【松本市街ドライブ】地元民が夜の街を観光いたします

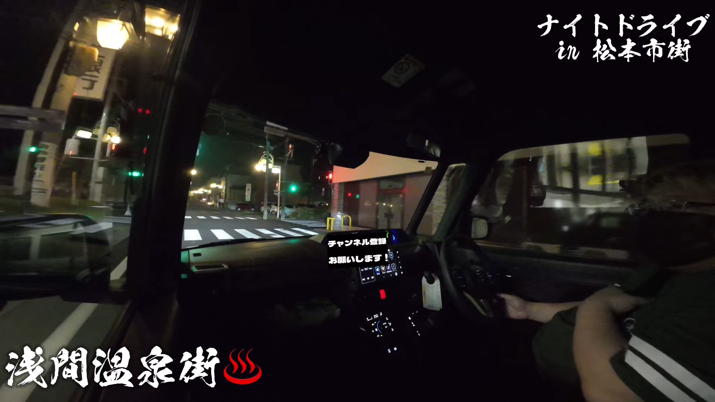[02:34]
まあ、今、中心、浅間温泉の中心部ぐらいに入ってきたんですけど、足湯がね、一箇所あるんで、そこを、無料で楽しめるっていう感じですかね。床の中心部ぐらいに入ってきたんですけどね。
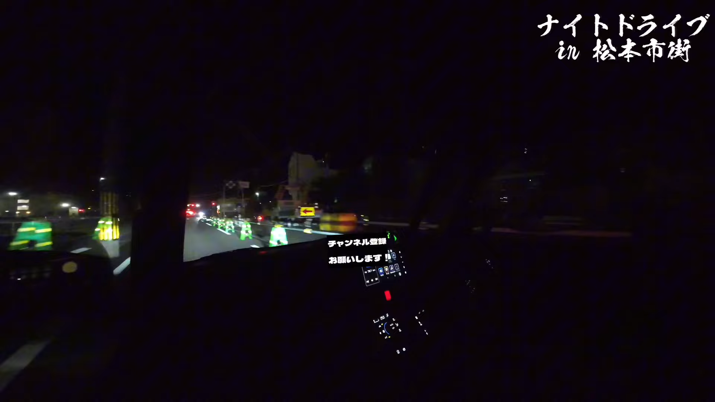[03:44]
床の中心部ぐらいに入ってきたんですけど、ちょっと今ねこの辺も街の開発がある程度進んできているようで色々とちょっと道も広くなったりとか工事すごいんですけど正面がね今出てきたのがあがたの森公園公園というか広場みたいな感じですね建物がね結構重要文化財みたいな感じで